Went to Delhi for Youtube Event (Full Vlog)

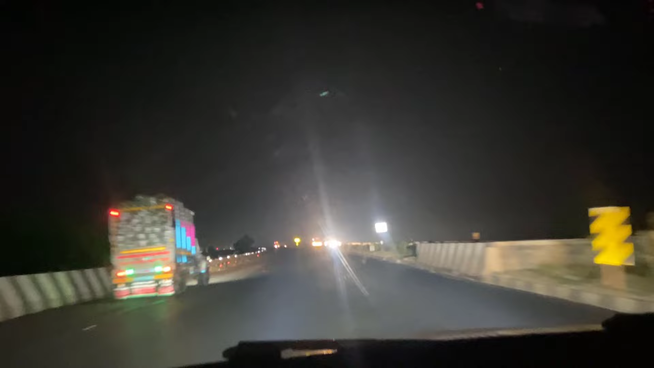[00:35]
Almost all maximum highways and SH or NH highways are very much improved. And one more thing I really like about the these national highways, they have cut off the villages.
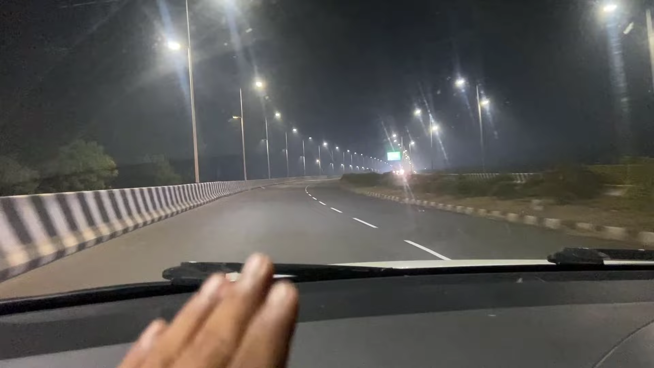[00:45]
As you can see here, they construct the bridge and they provide the service road for the villagers for traffic moving. So these are very good thing. I really appreciate it. So there will be no disturb for the heavy vehicles and the local villagers to move on.